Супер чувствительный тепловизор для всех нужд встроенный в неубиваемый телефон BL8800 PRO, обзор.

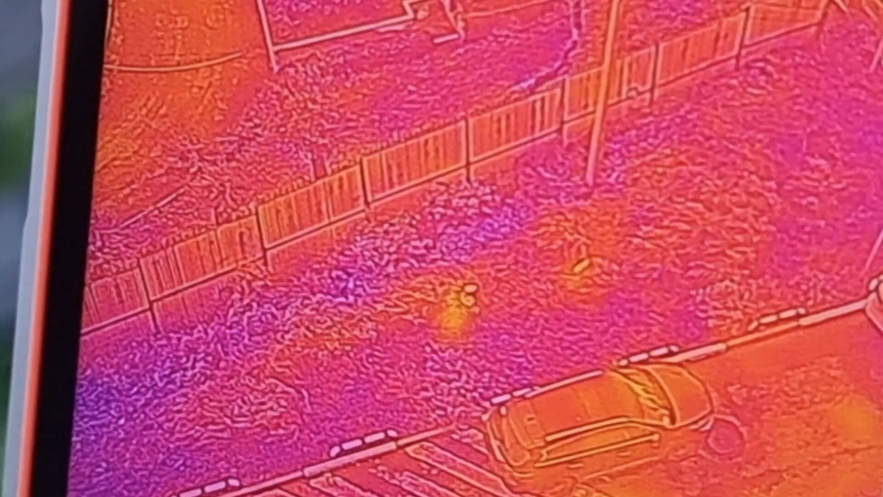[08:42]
есть движение видите есть тепло движется также можно посмотреть на
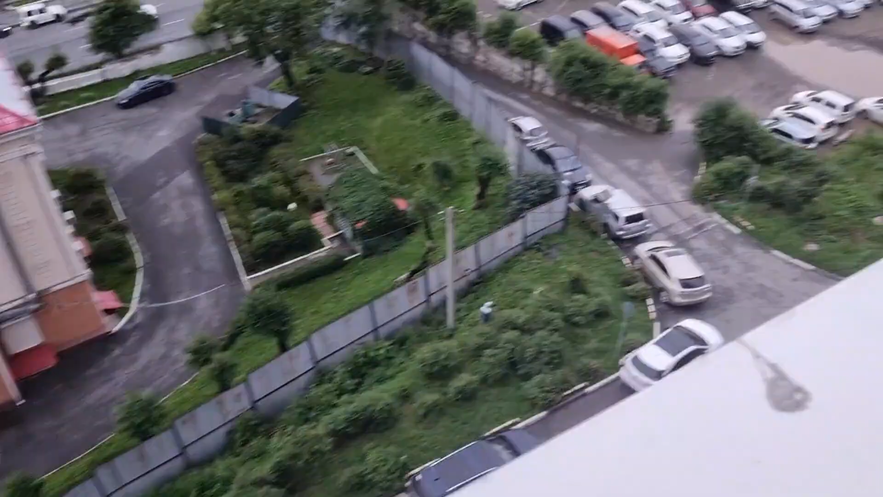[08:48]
машины до которые есть и узнать какая из них недавно ездила давайте посмотрим все
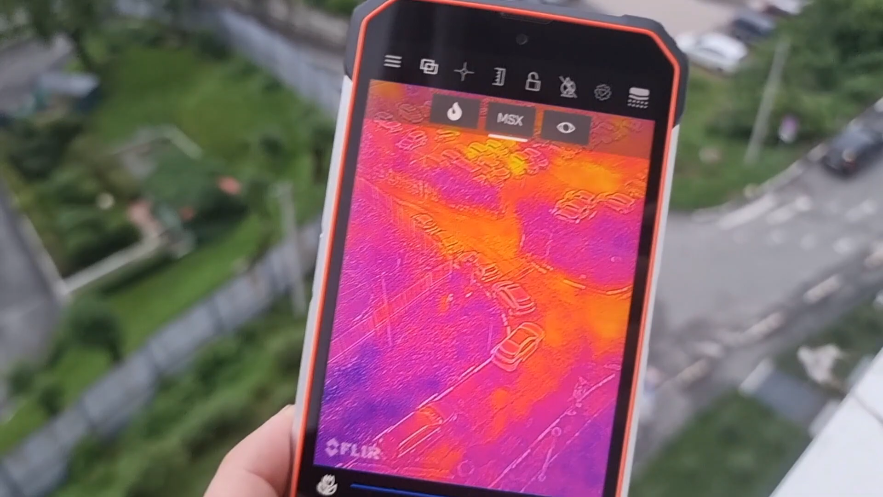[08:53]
стоят давно уже остыли а вон те видите светится желтеньким эти
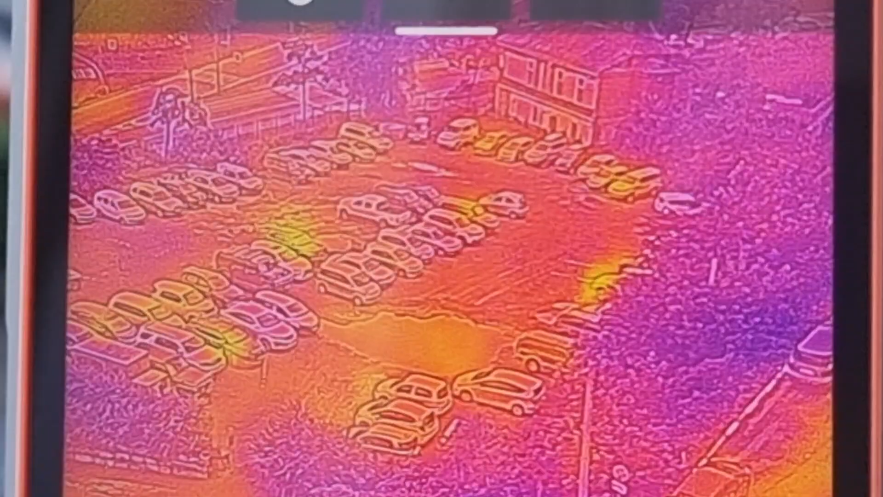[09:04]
обычные машины нейтральные и те которые желтым горят у них моторы
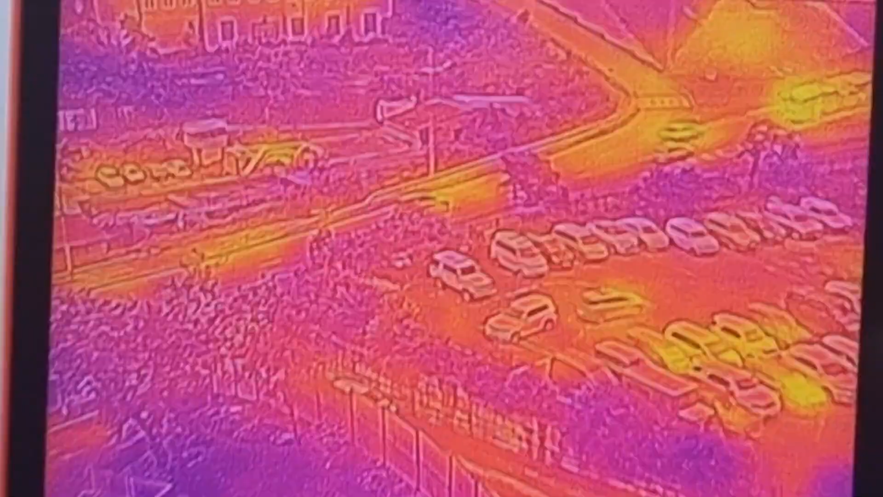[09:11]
навести и видно что машина которая проезжает она светится вот эта машина едет
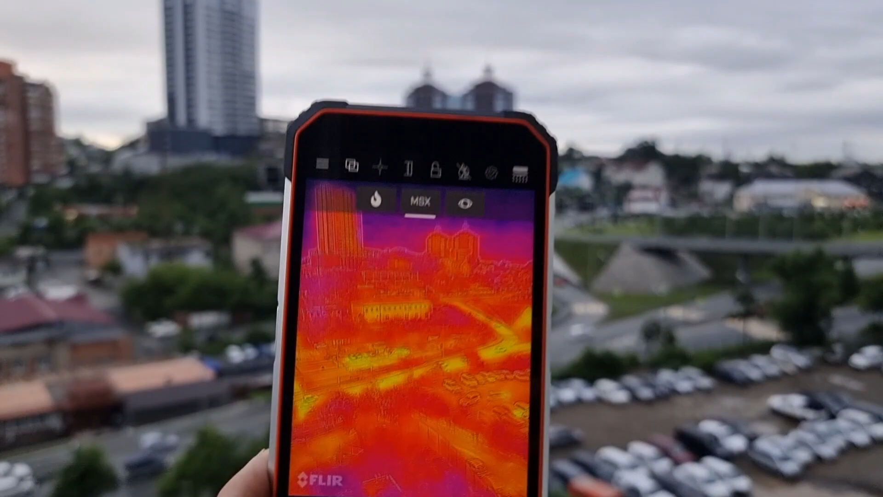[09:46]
может определить в метров 300 туда есть наверно вот как выглядит через
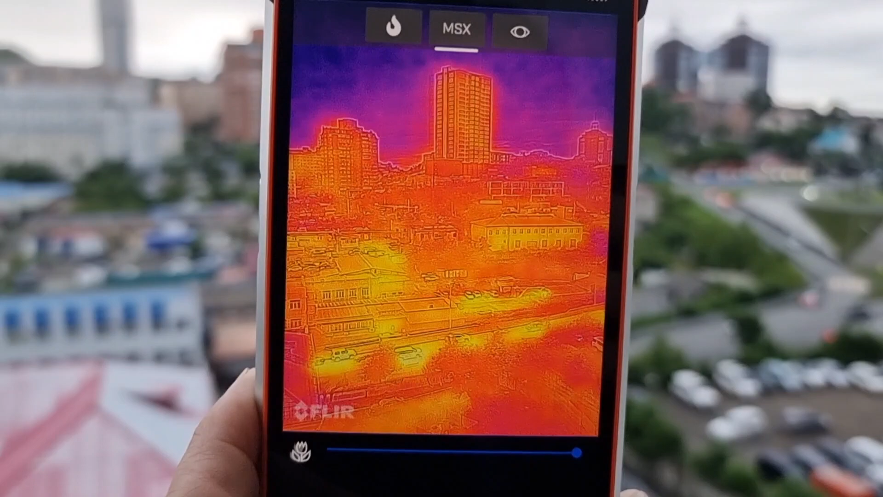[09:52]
тепловизор картинка на город владивосток
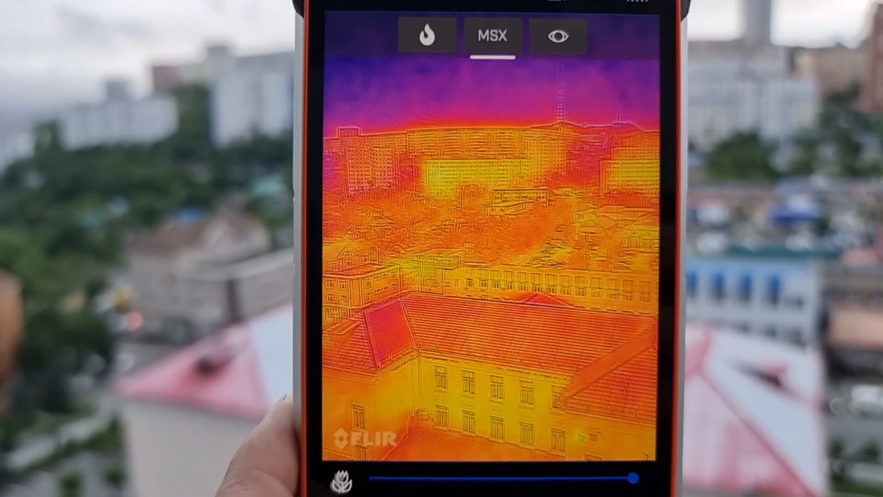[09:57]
прикольно людей я кстати фотки при 100 прикреплю к видео
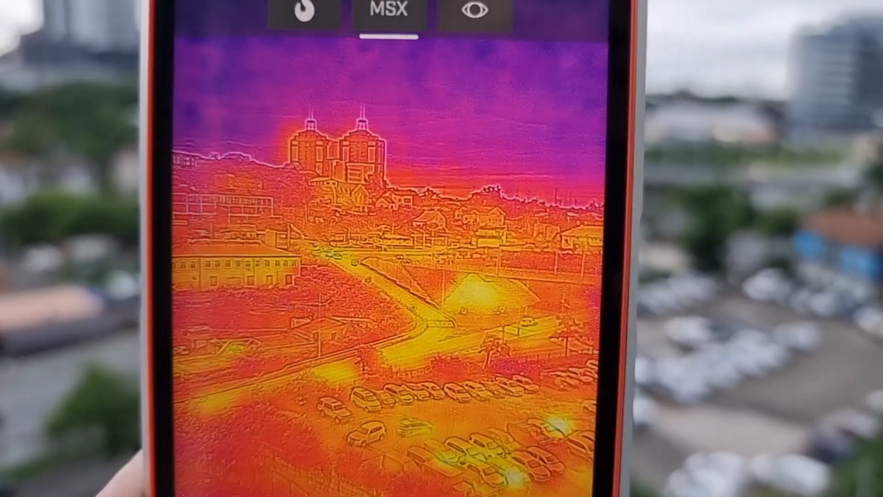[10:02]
а это пример съемки с самого тепловизора то есть снимаю непосредственно
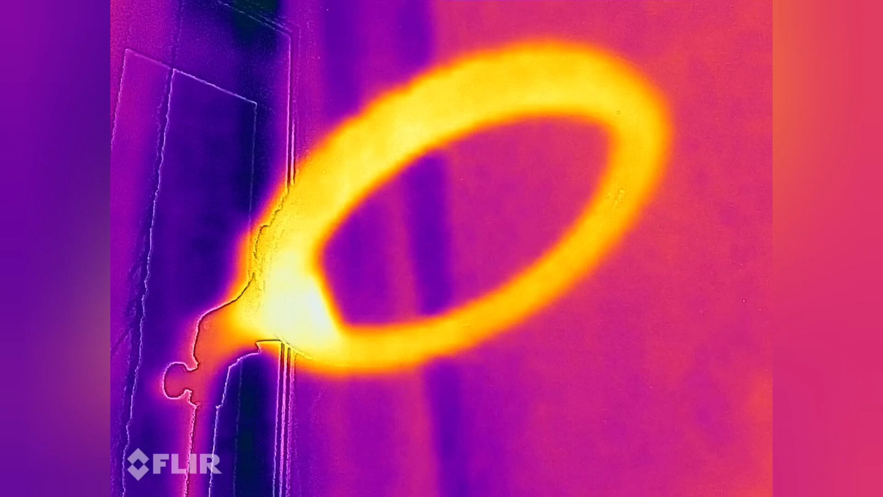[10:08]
на приложение тепловизора с телефона и вот снимаю
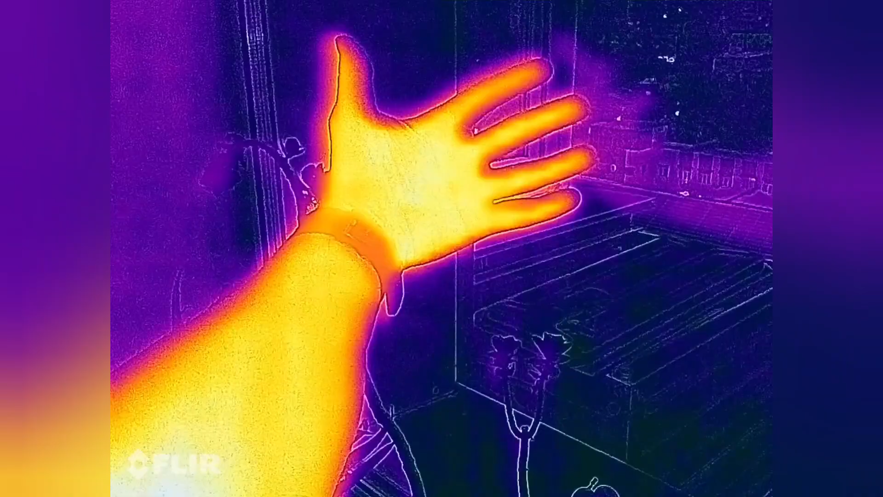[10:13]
руку соответственно видно что рука теплая
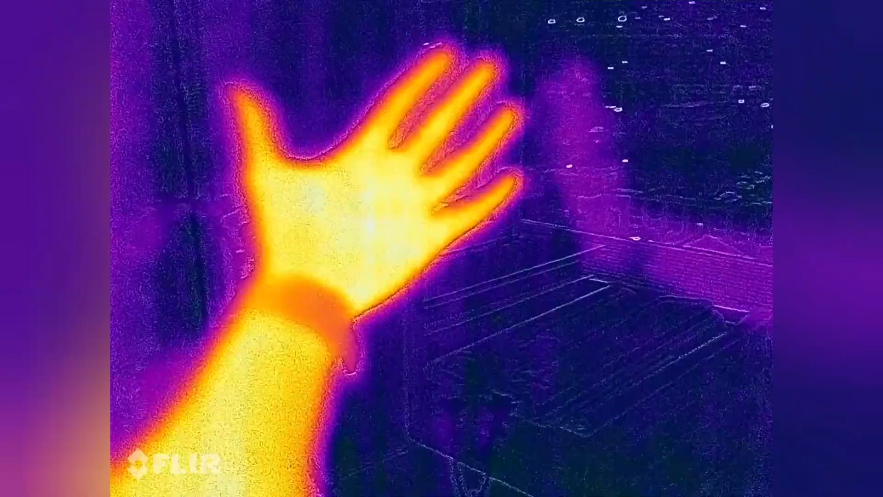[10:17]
предложу ее к стеклу сейчас вечер на улице прохладно и видите что на стекле остается след от
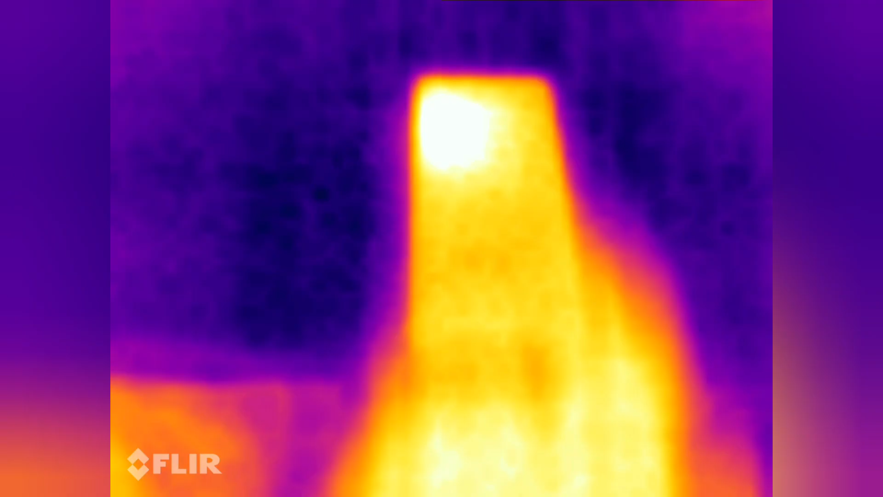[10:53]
объекта который наведен тепловизор что также можно сказать что имеет ночное видение такое никакое друзья
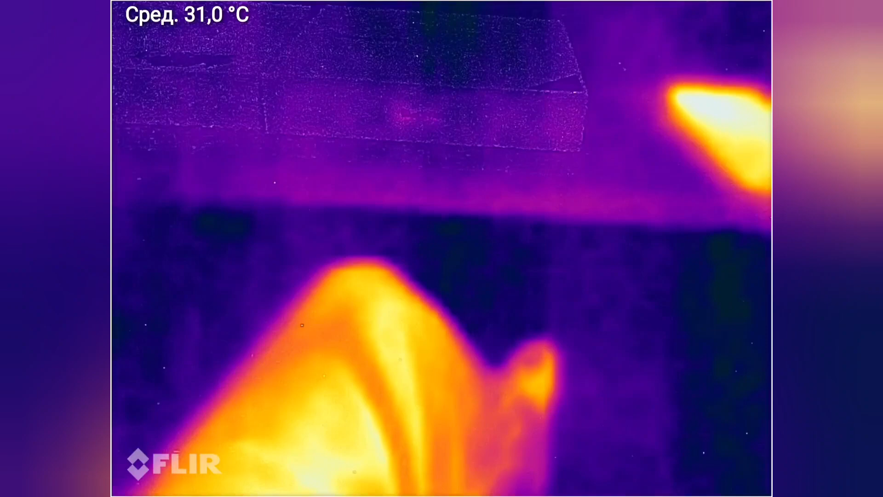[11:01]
смотрите что есть во первых он в темноте может видеть поставим слои это слой тепловизора это
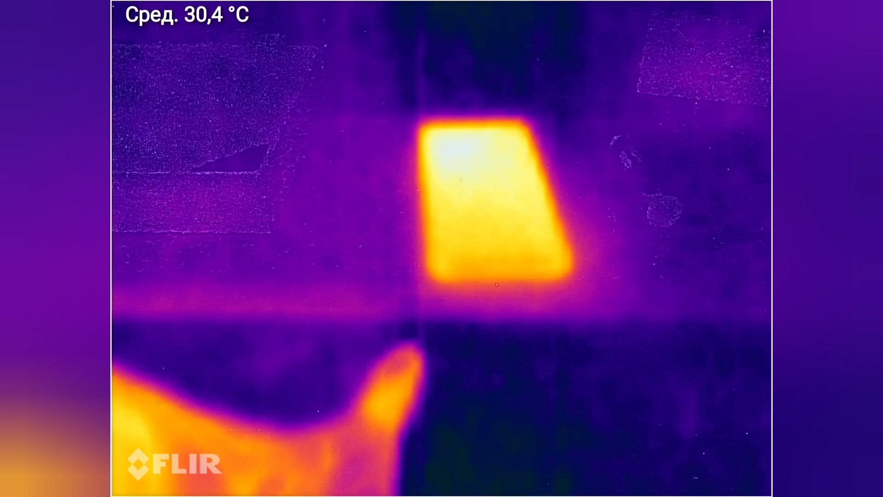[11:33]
интересно тут есть шкала вот шкала нагрева есть и можно добавить точки смотрите могу добавить точку поместить ее куда-то добавить еще одну
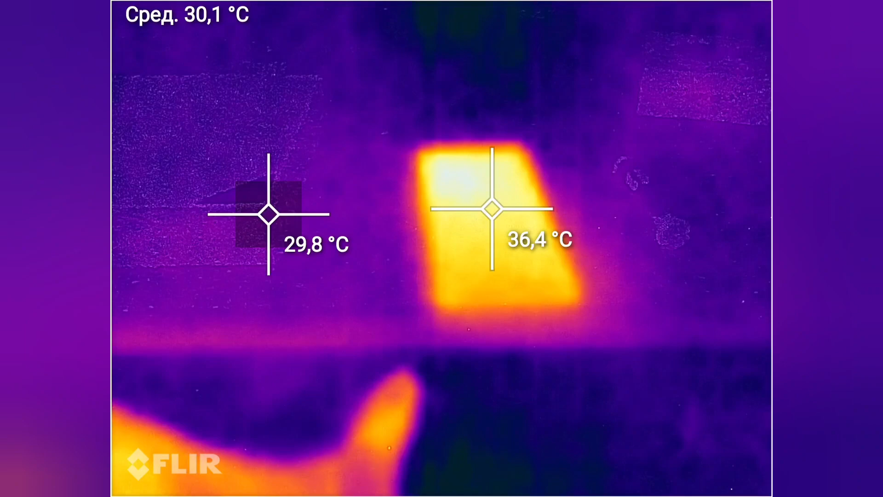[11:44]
точку посмотреть много градусов добавить еще точку там самое холодное место потом могу добавить зону
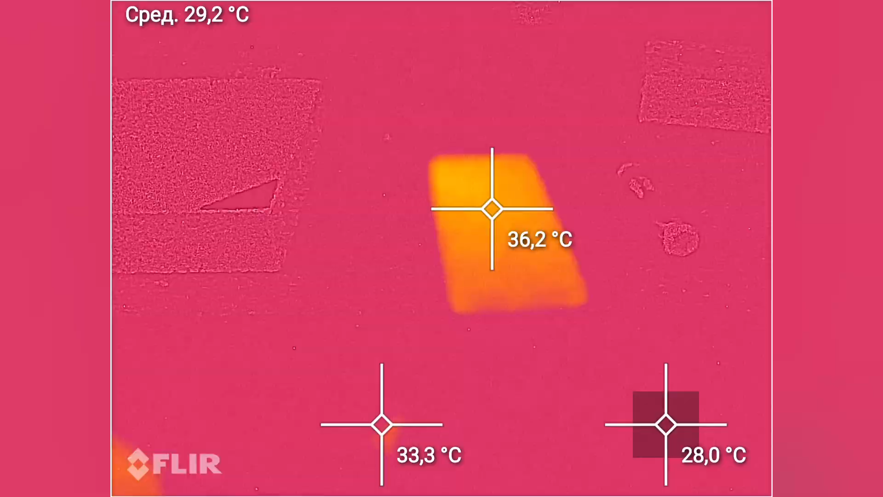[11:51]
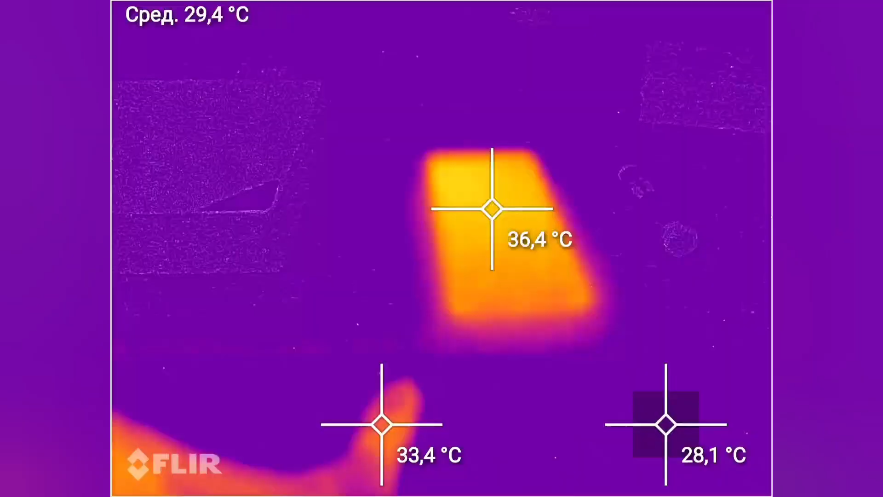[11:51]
то есть могу зону увеличить среднее значение зону я
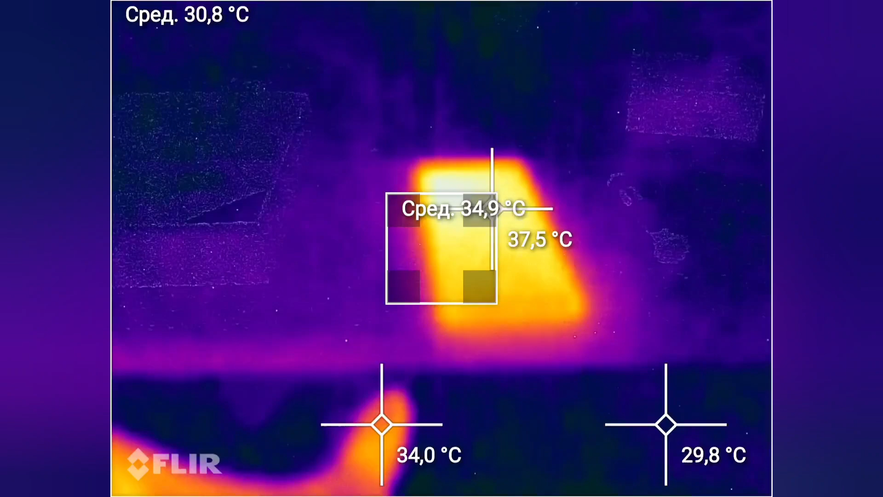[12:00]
передвинуть могу не могу наверно да я могу и вот я могу переносить устройство и
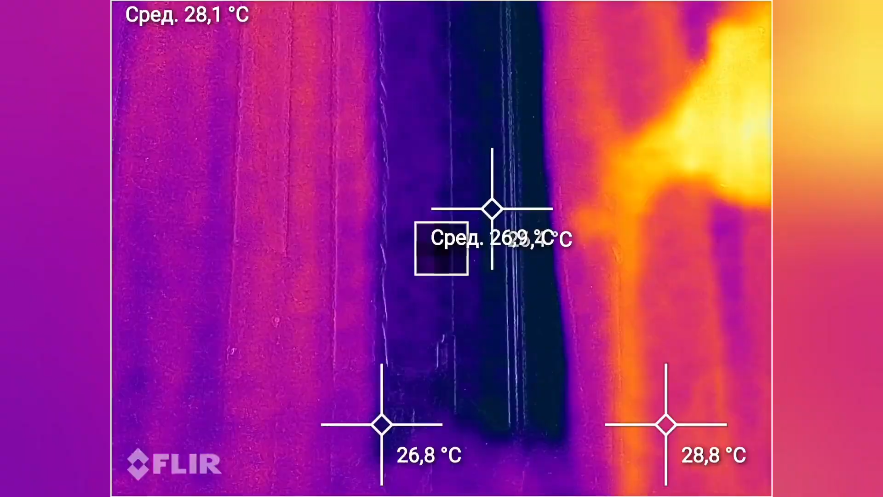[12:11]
сейчас эту точку тут по центру поставлю и смотрите
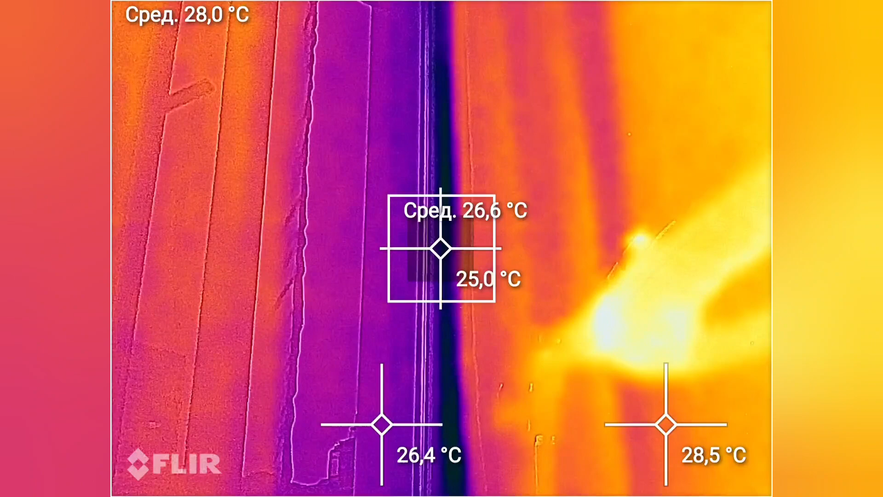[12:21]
On screen: spot 25.0°C
так опа классно да я